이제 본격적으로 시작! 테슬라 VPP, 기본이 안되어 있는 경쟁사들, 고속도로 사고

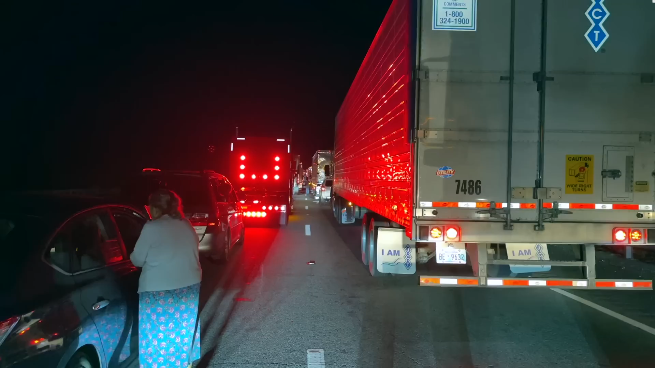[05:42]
영상에도 보여드리겠지만 가다가 섭니다 그게 교통 정체가 하이웨이에서 나는 사고는 고속이라서 그런지 이거 좀 빨리 치워줬으면 하는 바람인데 그렇죠 그게 좀